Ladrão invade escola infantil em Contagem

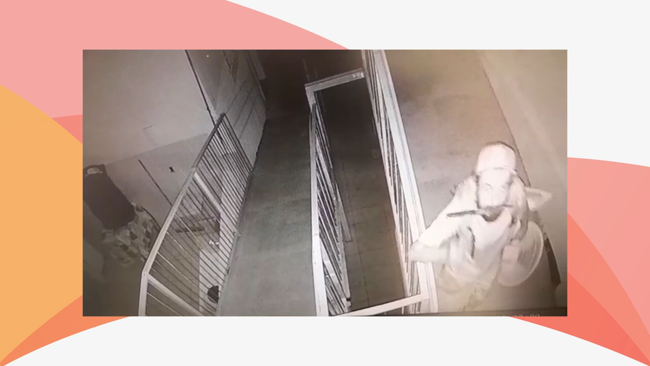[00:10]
o homem roubou ventiladores, produtos de limpeza, alimentos, botijões de gás e um carrinho de compras O crime foi de madrugada e os funcionários,
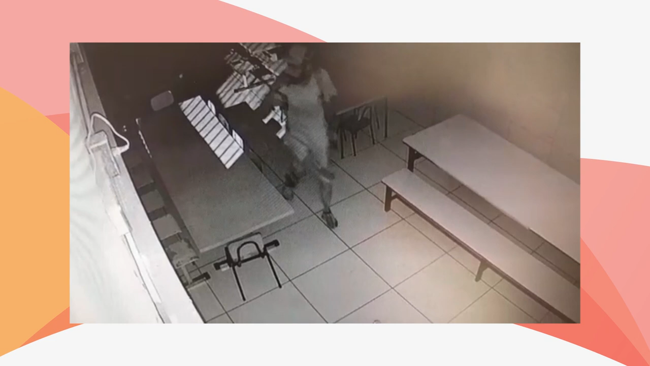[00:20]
ao chegarem para trabalhar,